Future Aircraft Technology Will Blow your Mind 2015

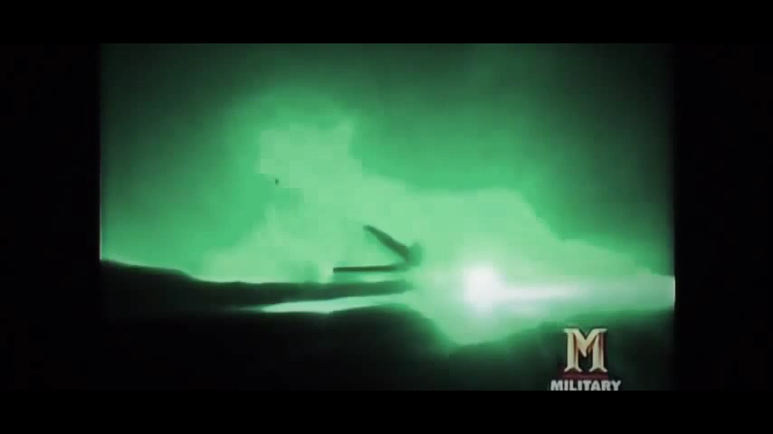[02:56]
stealth fighters head into iraq totally unobserved take out all
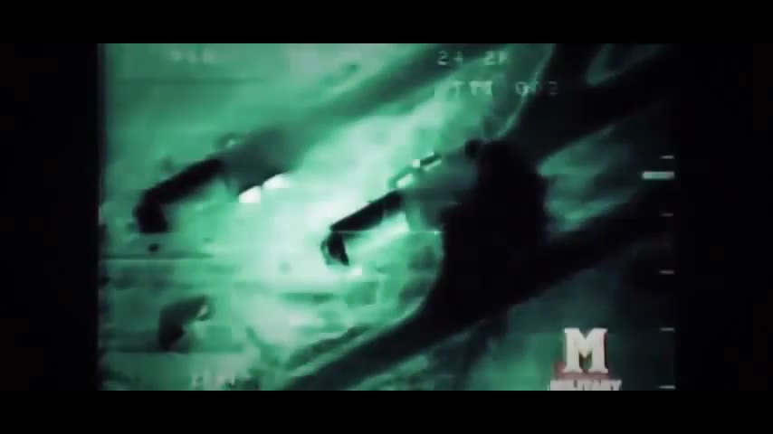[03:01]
the major leadership targets in Baghdad and still no iraqi really had a clue where to direct their surface-to-air missile or antie aircraft fire
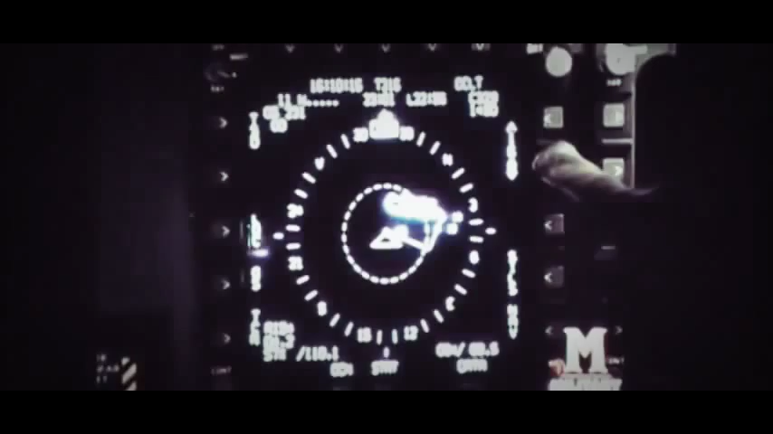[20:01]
The two-crew cockpit has a navigation and mission system that sounds as easy as driving a car.
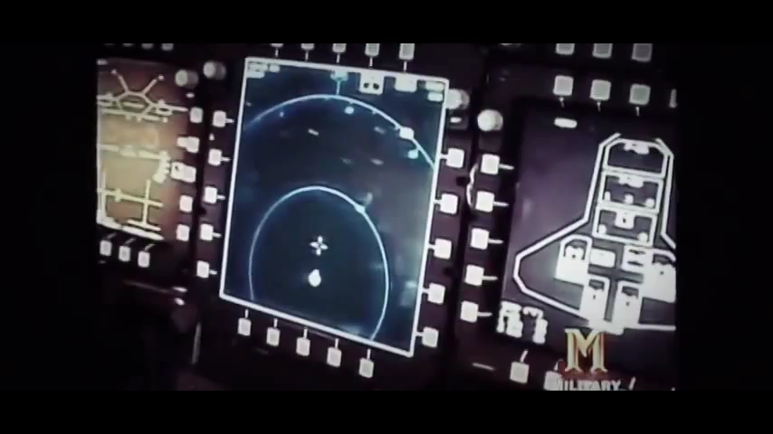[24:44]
It houses six color screens, which provide easy-to-read flight and target information without distracting the pilot's attention.
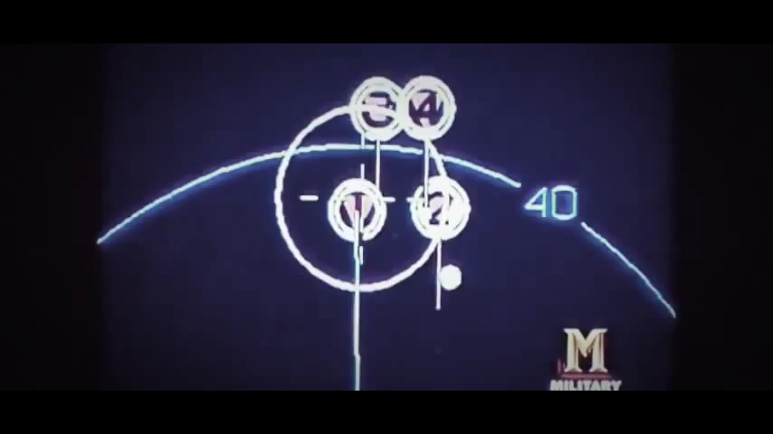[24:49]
The aircraft avionics system
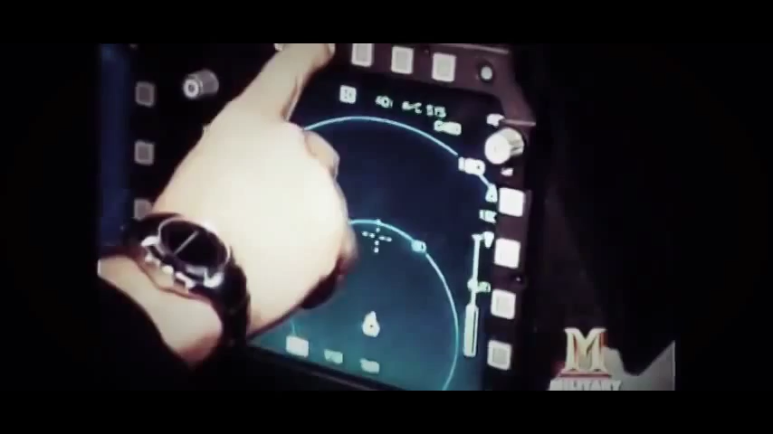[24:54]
takes radar information from all the other sensors
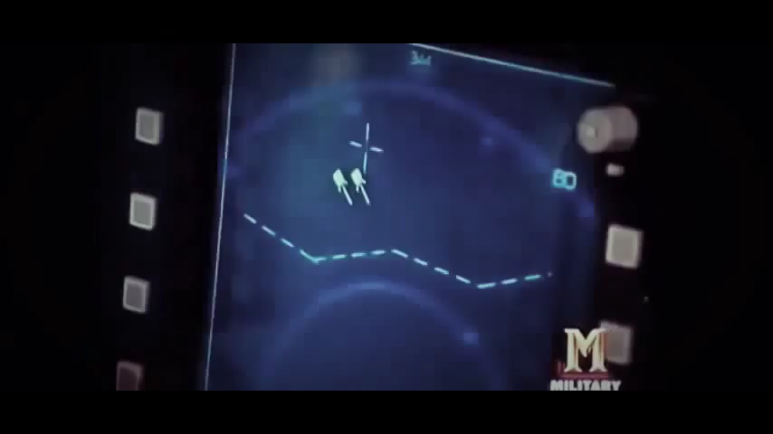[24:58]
and fuses it together and then presents me one clean display that shows me the overall battle picture.
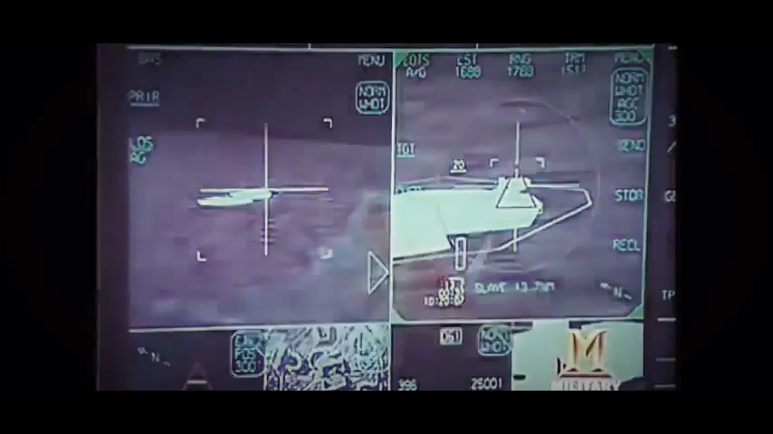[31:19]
Along with advanced shaping RAM and internal weapons bay the warfighter's newest stealth technology is its 21st century mission systems which prioritizes information for quick response.